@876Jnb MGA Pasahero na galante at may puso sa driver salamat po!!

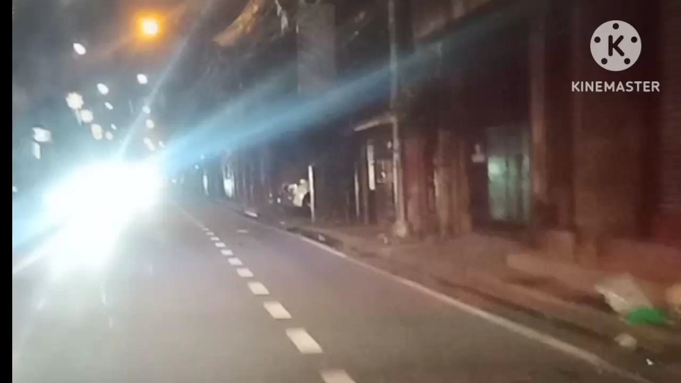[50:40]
Dadaan tayo rito sa ano mga kapatid, yung simbahan dito sa Las Piñas. Marami kayong nagsisimba ngayon, simbang gabi.
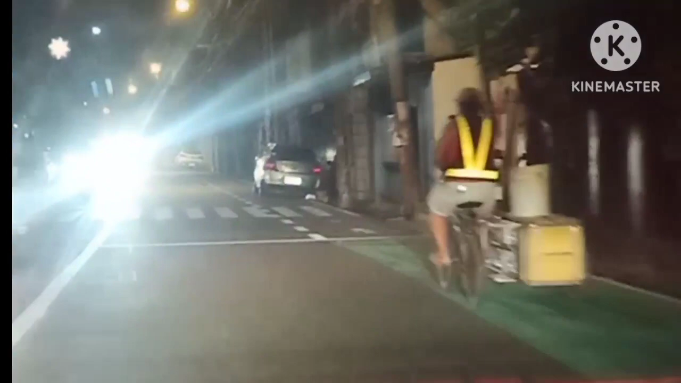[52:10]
Hindi pa siguro nila dalaw ng antok. Ayan. Tuloy lang. Biyahin natin mga kapatid. Diretso. Yun, may motor. Biglang lumabas na hindi na tumingin. Delikado yun mga kapatid. Mayroon pa naman angkas na walang helmet. Ito dito sa gawing Las Piñas na ito mga kapatid, madilip.